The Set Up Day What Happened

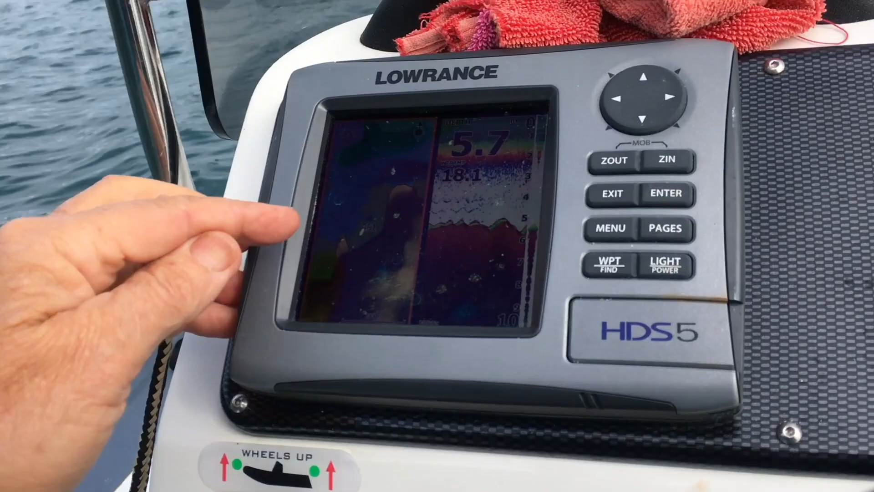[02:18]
So on the sounder we've plotted our position which is number 51 and our divers are pretty much directly below us.
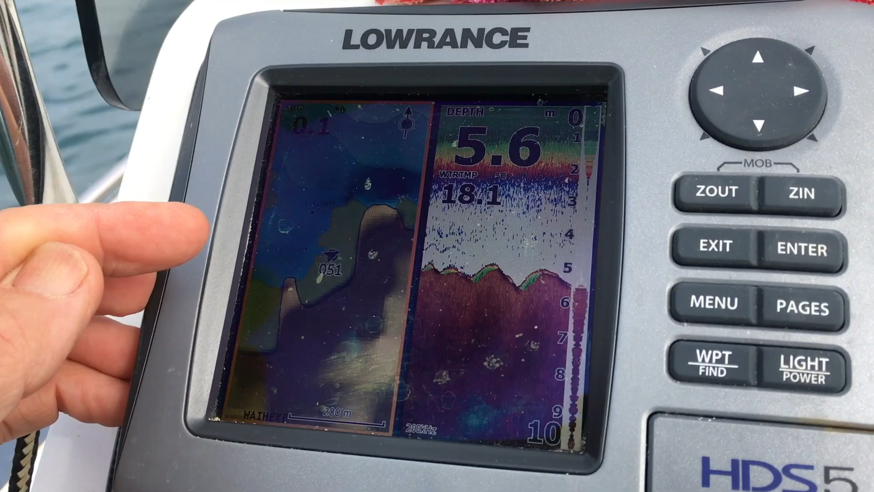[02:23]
On screen: depth 5.6 m
So easy to return back and find this exact location within about 4 or 5 metres.